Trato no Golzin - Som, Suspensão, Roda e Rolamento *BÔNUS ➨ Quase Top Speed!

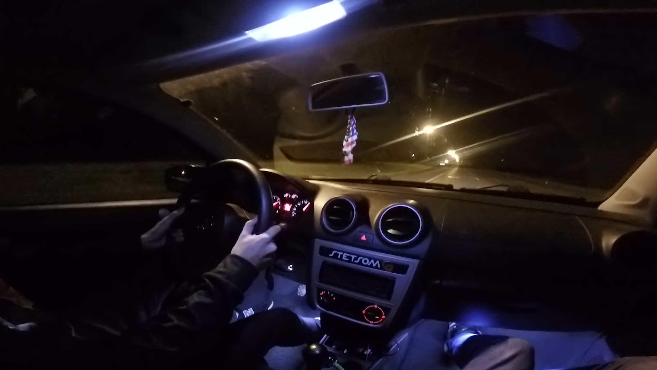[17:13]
130. Nos 6 mil giros eu vou passar a marcha quando ele começa a perder torque. Quarta marcha, 135. 136, 37, 38. Meu Deus do céu, deixa eu ficar calado, mano. Quando ele bater o top speed, eu vou falar pra vocês que ele tá feio isso aqui, mano. Vamos lá, vou entrar na descida agora. Não tô nem aí, vou continuar acelerando na descida. Vamos lá.